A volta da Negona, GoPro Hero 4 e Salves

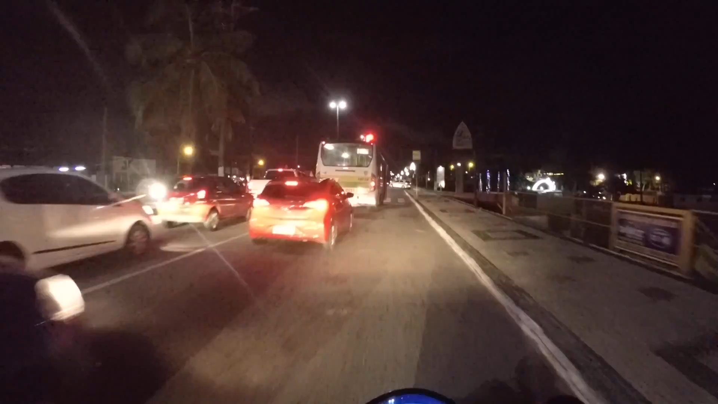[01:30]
então estou indo para lá eu vou pedir para que vocês segurem um pouco aí porque hoje tem salves todos excepcionalmente hoje vou mandar os salves que eu já estou anotando a um pouco tem a pouco tempo e também no último vídeo a galera que deixou o nome no comentário pedindo
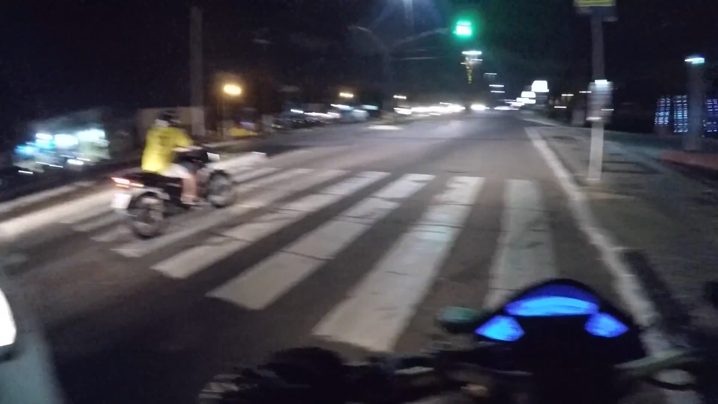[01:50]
salve então hoje terá os salves e fica aí de fica só na mutuca e avisando para vocês galera hoje é a primeira vez que eu filme com a minha cidade é gopro 4 silver pois é voltei a ter duas gopro essa é a silva lá natal como está bela então eu tô com
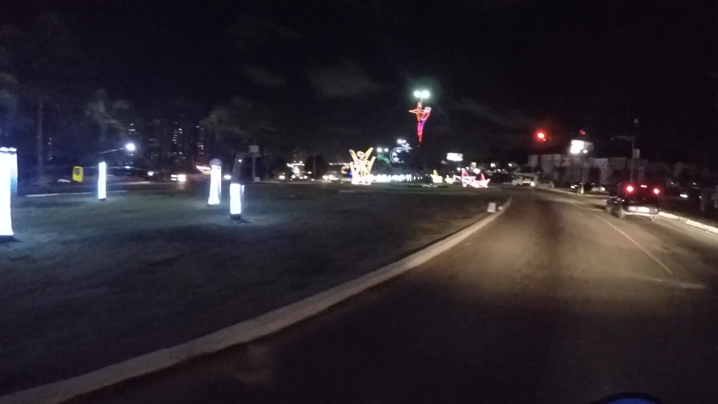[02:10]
duas gopro e a primeira vez que eu vou gravar com essa fica ligado em que hoje tem salves
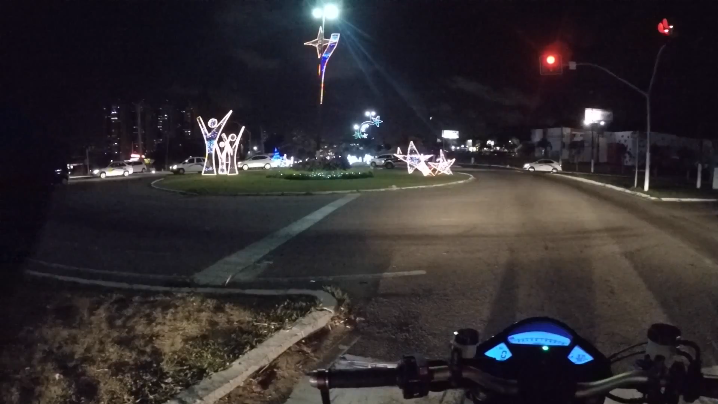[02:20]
como minha cidade vocês já sabem natal leva o nome de uma festividade que nós temos no final do ano e a cidade fica bela bela minha cidade é muito linda galera muito linda muito linda e nessa época ela fica muito mais linda então era o seguinte queria dizer que tomou morrendo de saudade de fazer vídeo na moto já fiz alguns alguns day or drive que já está no
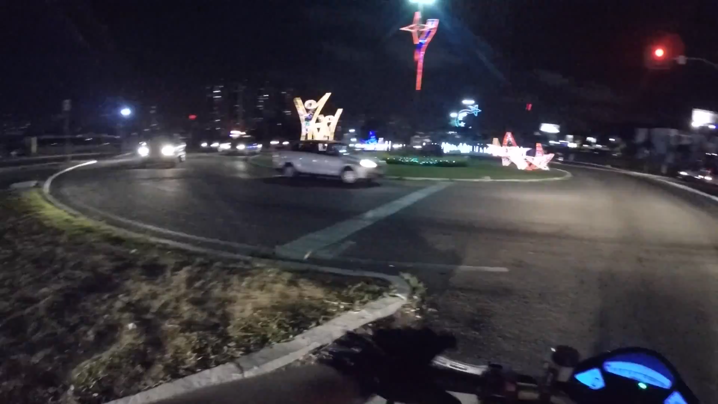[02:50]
ar mas eu estava com saudade da negona que saudade que saudade sinceramente sábado eu tô planejando em fazer um rolé solitário
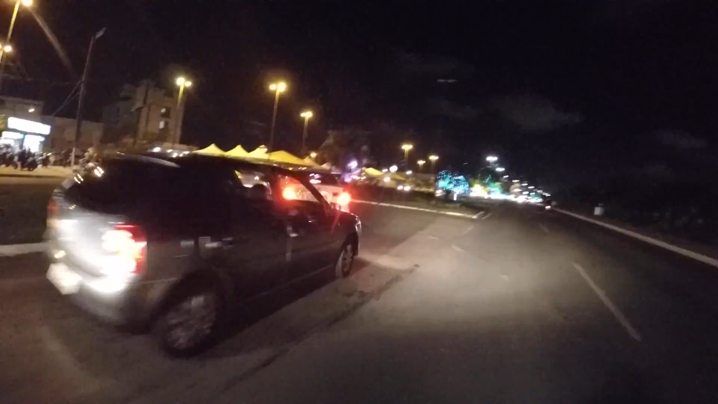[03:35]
já tem uma galera aqui no chuca tem uma galera aí chegando
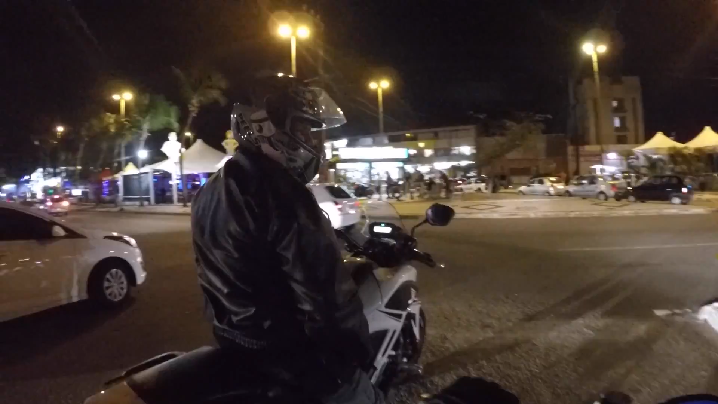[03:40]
e vamos ver aqui que que a gente vai fazer mas na boa saudade que eu tava de fazer filme em moto
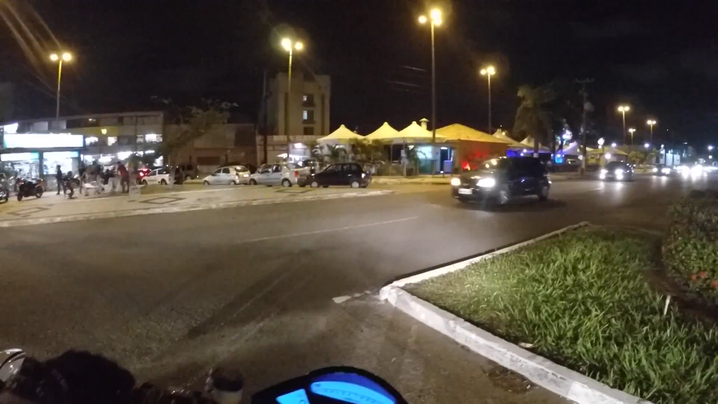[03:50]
tava um pouco grande eu estou com a outra eu estou com a outra aqui no bolso
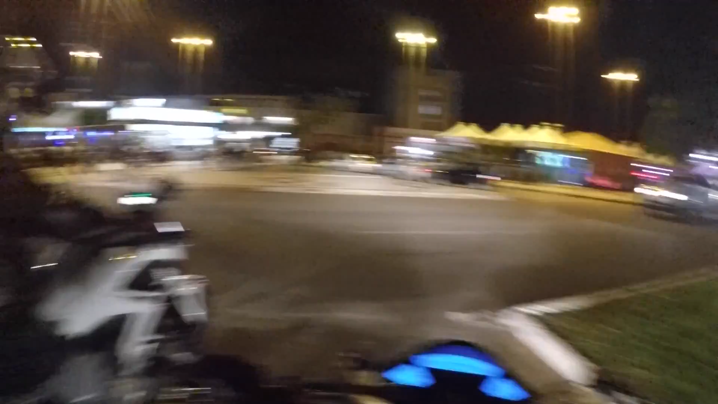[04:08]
esse cara vai pegar aqui eu acho que eu vou entrar lá na ponta olha o trânsito antes antigamente ali tinha uma lombada eletrônica que fazia com que o carro diminuir a velocidade hoje a gente fica meio que
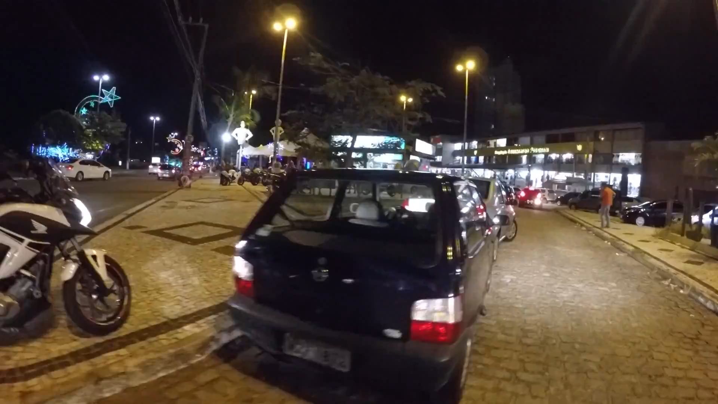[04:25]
meio que como é que eu posso dizer a você deixa eu dar ré aqui pra botar
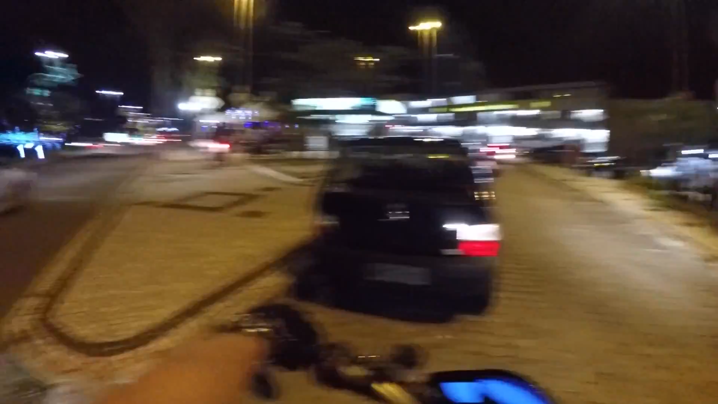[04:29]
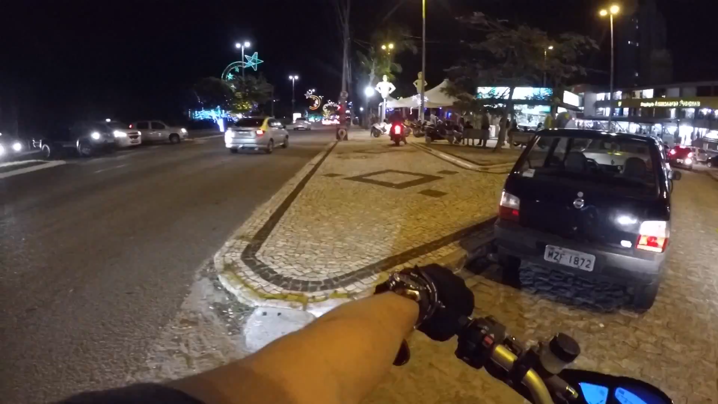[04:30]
a gente fica meio que congestionado mas estamos chegando aí
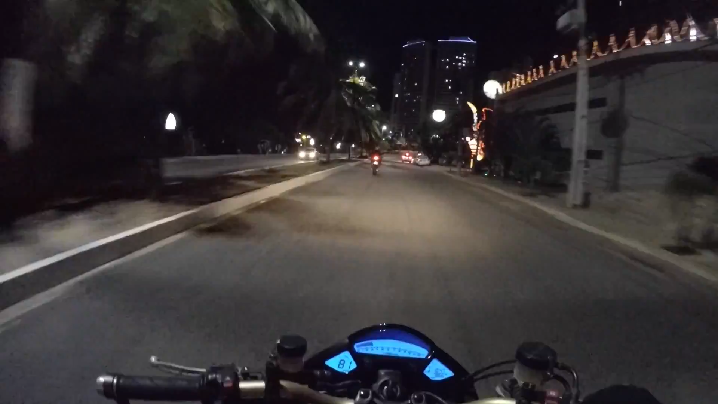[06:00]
ele tinha uma hornet e agora ele tá com essa RR máquina zona Repsol olha a polícia
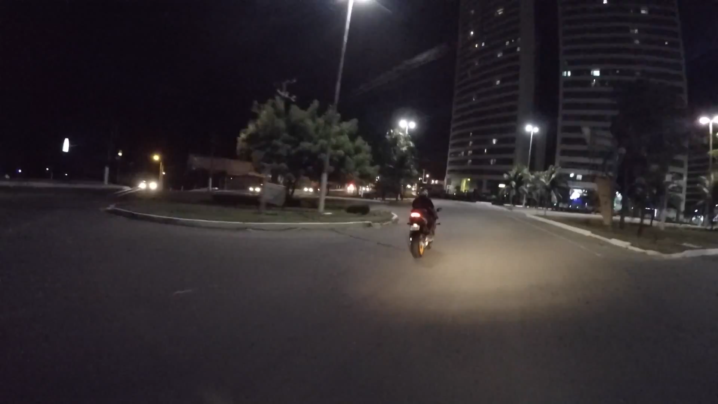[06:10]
será que houve alguma coisa por aqui
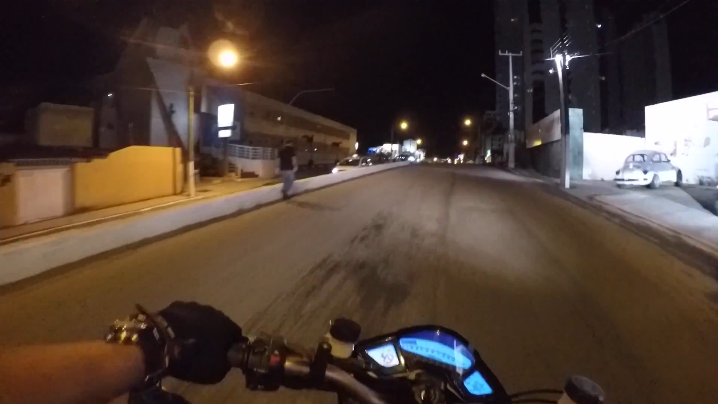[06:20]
vamos dar uma descida na praia saudade desse mar depois de passar um monte de tempo no frio alguns dias no frio talvez sábado eu esteja na praia tô contando os dias galera os dias
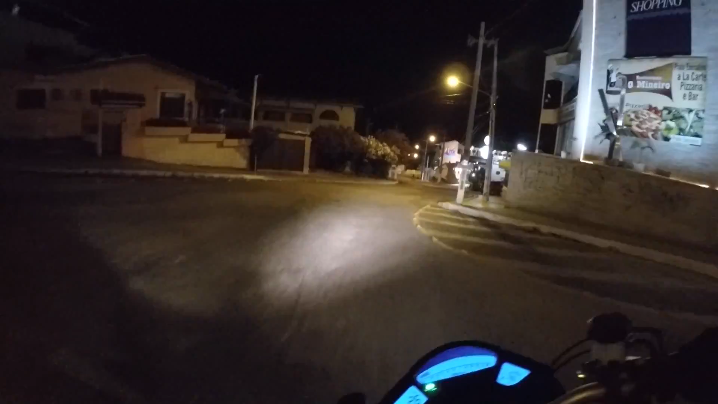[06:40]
aqui é um pouco acidentado esse esse asfalto não dá nem pra gente aproveitar aqui e fazer uma curvazinha mais arisca enquanto foi bom não rolou muita muita motocicleta de hoje fazia tempo que eu não baixava aí
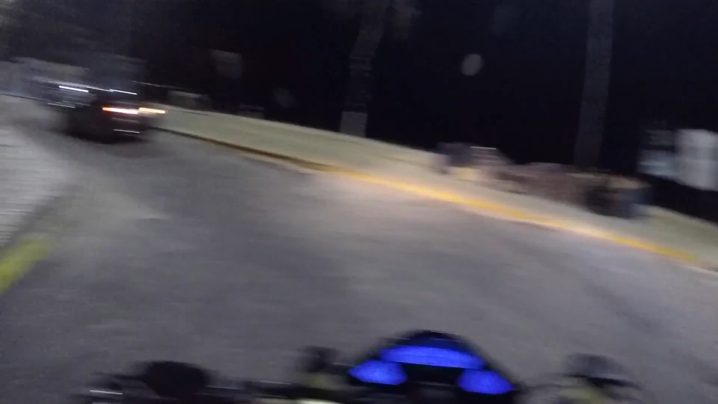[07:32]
lado de esquerdo pra de Ponta Negra
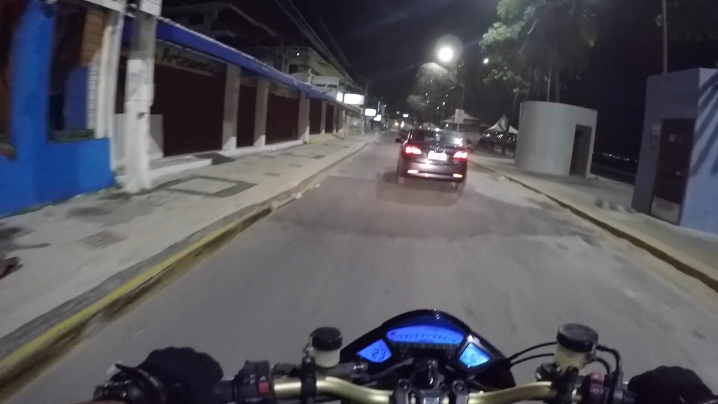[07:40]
eles tem um cantozinho pra gente estacionar galera essa Ponta Negra tá tranquilo mesmo é
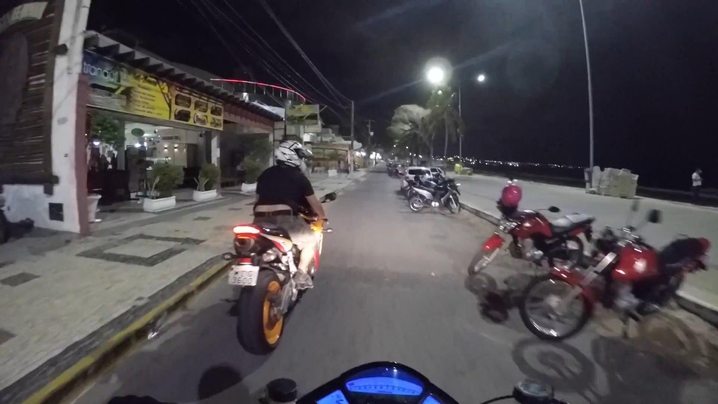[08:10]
dar uma encostada rapidinho por aqui bicho aqui tá ruim de encostar era ali mas o Neto adiantou e não deu pra eu parar vai mandar os salves para vocês estão esperando os salves saudade saudade saudade saudade saudade